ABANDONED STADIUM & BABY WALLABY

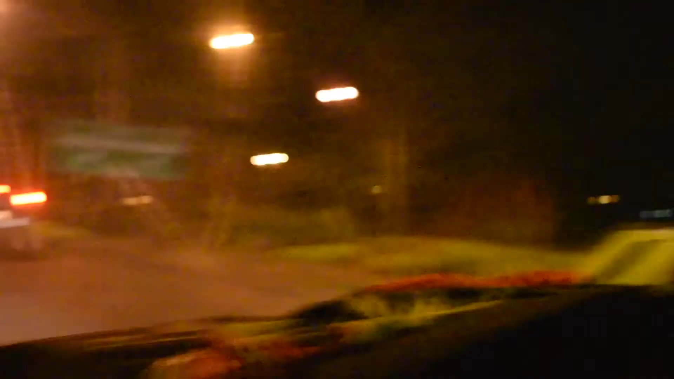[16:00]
We could have crashed! Relax! What the fuck is that?
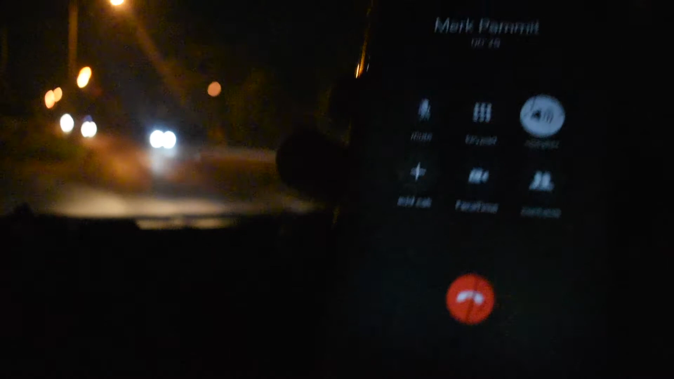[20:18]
Bro, we need to know where you are. What the fuck was that?